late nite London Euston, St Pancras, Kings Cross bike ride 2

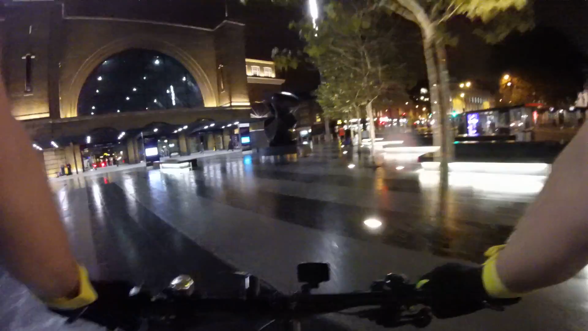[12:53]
you can skid on this stuff, like, no problem. On this slick stuff, I guess after it rains,
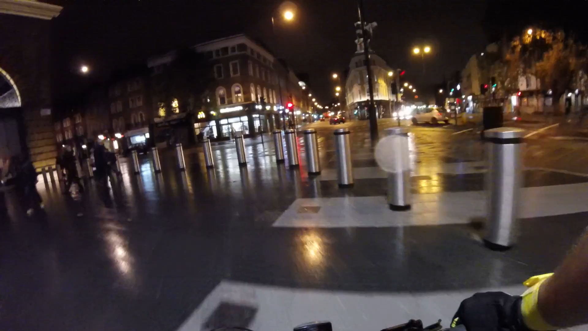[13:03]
the first time in a little while, concrete's all greasy.
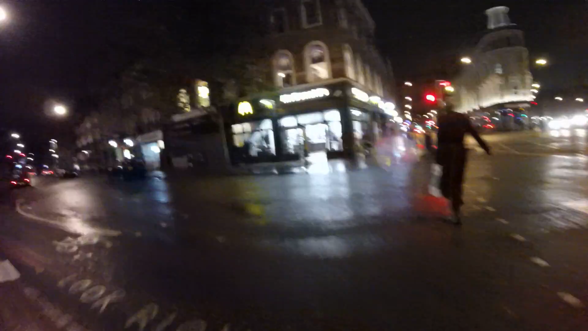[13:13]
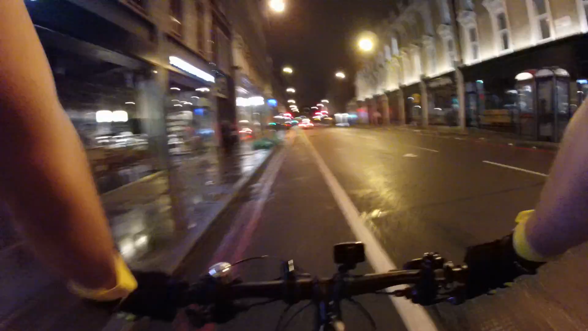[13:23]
Oh, we've got our very own dedicated bike lane again. Ain't that nice? We're on City Road. We're gonna head back. So, we've gone past Euston, St. Pancras, King's Cross.
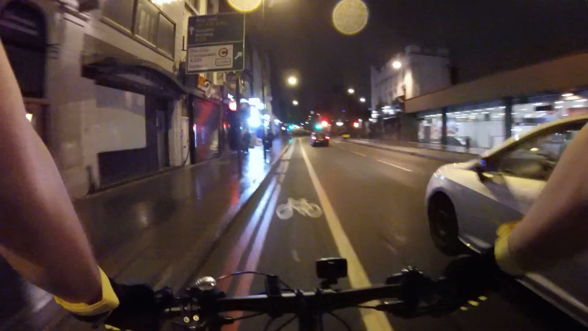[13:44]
Fun that was. You know, I got a lot of lights on, but never really know what people are thinking.
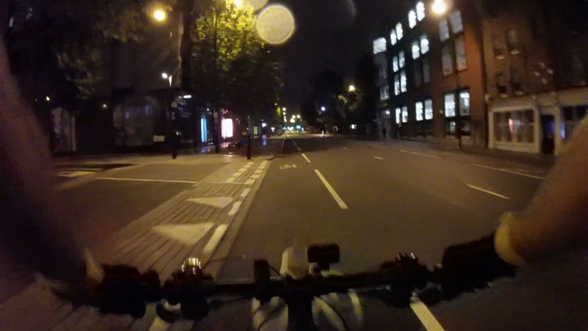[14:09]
Although, my humble opinion, I find that drivers here are pretty darn good and pretty considerate too. Most of them. Still not a big fan
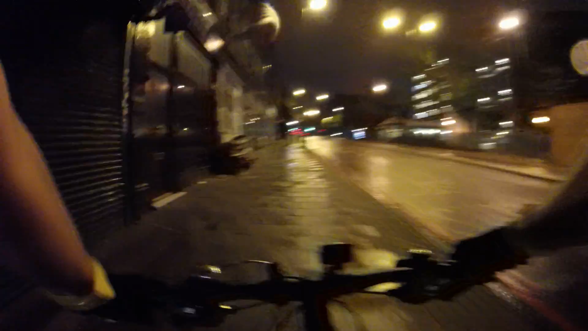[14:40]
of riding on one of these roads when there's 4 inches of clearance and it's wet, so not my fave.
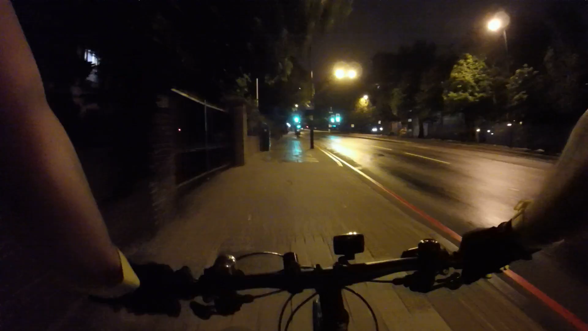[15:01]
This is one of the big hills in London, probably climbing about 30 feet. Something like the place I grew up. Starts with an S, ends with an N, and it's flat.